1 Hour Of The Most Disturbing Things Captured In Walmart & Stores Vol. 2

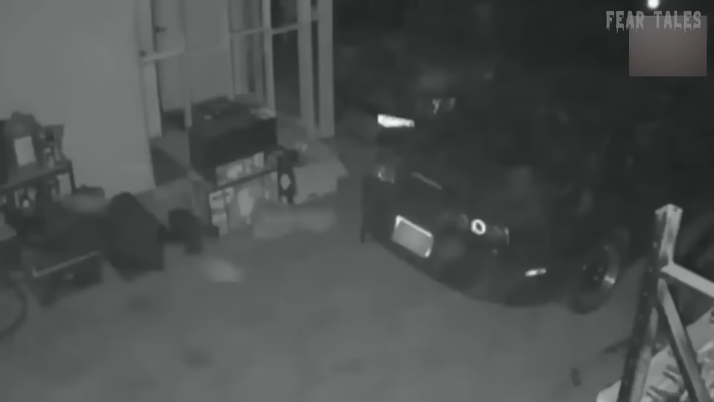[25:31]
They succeeded in stealing three high-performance custom vehicle engines,
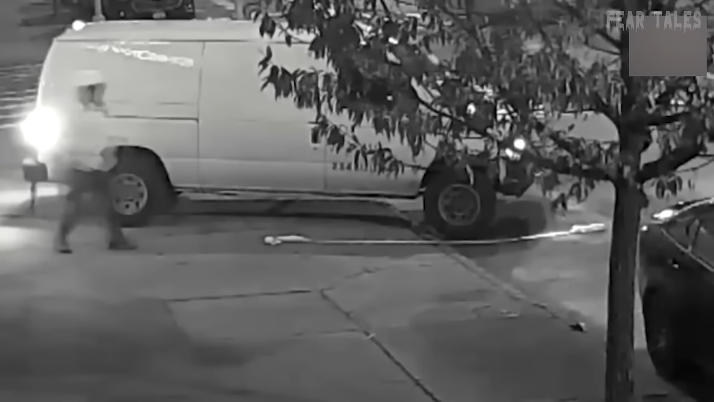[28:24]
yanking the entire machine from the wall. They quickly fled after loading the ATM into a vehicle in less than 60 seconds.
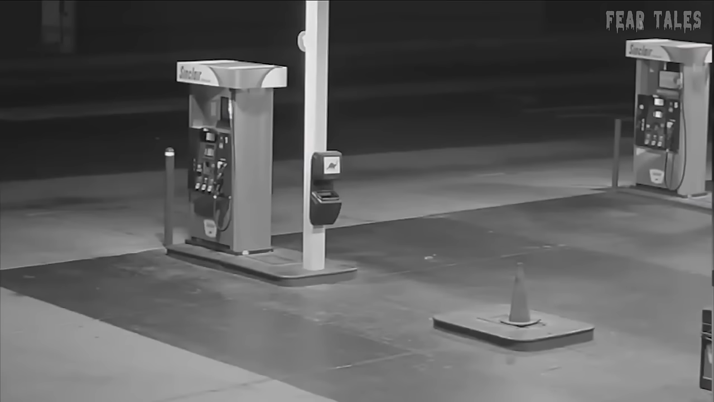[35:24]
Images of a suspected intoxicated motorist who had just escaped from police
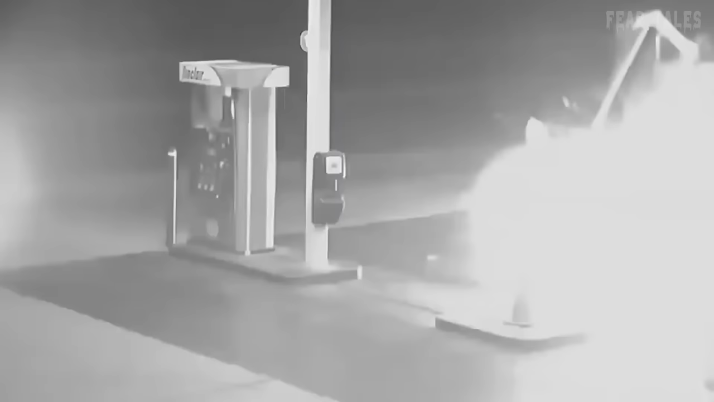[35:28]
are shown smashing into two gas station pumps, setting them on fire.
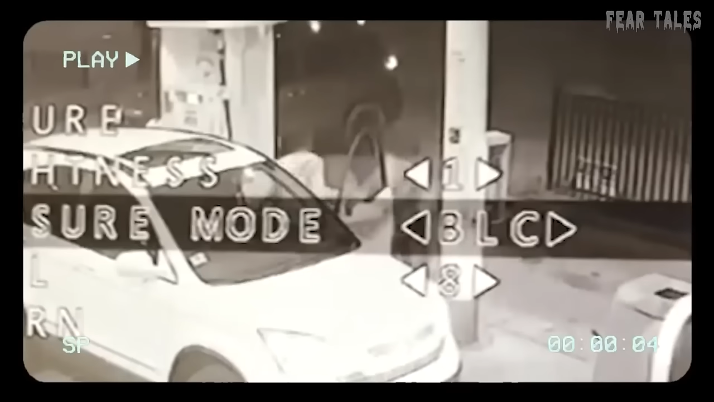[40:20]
At 4 in the morning, a man in Wicker Park was filling up his automobile when a bunch of men approached him and started viciously beating him. The man entered the petrol station in the first scene of the video,
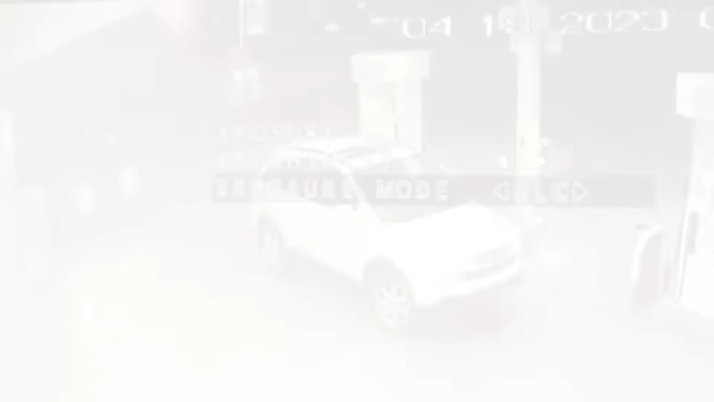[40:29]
barely noticing the several cars that are pulling in behind him.
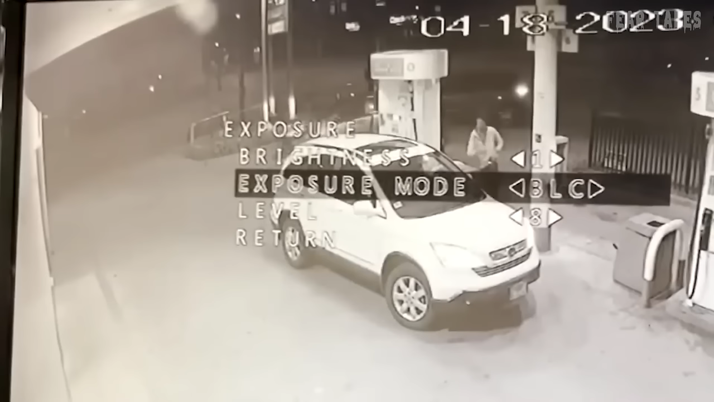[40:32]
One of the men daringly gets into the driver's seat as the three cars begin to circle the pump. One of the man's accomplices approaches the victim as he tries to approach him, strikes him from behind, and takes his car.
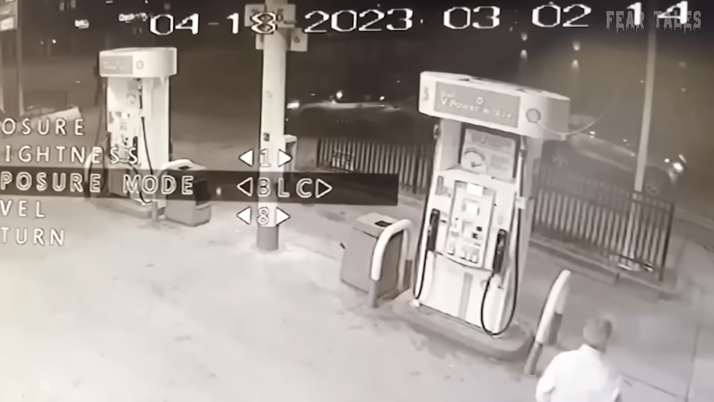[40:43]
Fortunately, the victim is able to flag down the police officer who passes by a moment later.
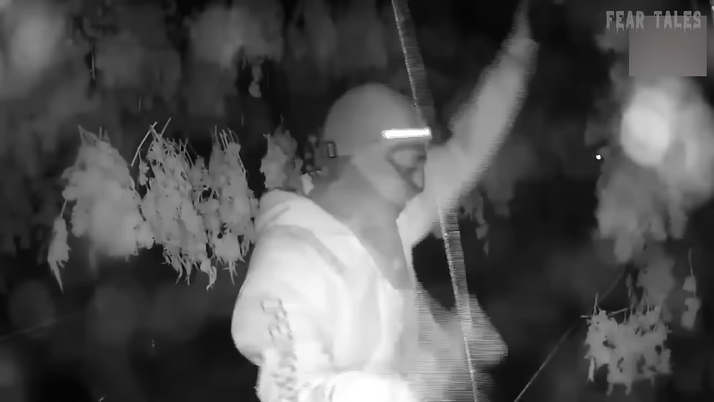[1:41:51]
After breaking in, the robbers quickly cleared out a whole room and spent over 2 hours carefully packing away the buds.
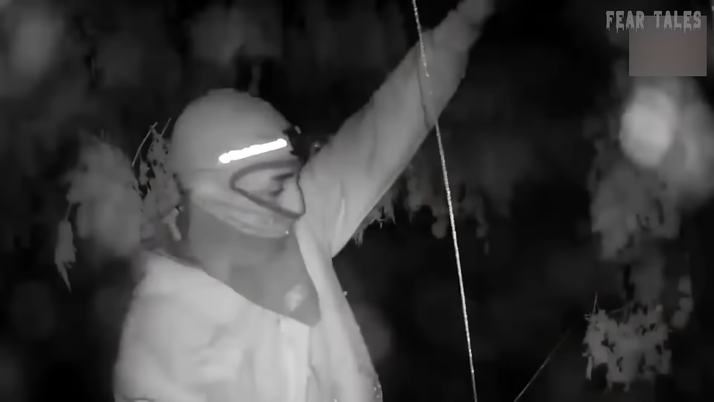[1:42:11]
There was an alert system in place, but the heist still happened. Nevertheless, the robbers were able to escape unnoticed since the motion detectors were unable to sound the alarm.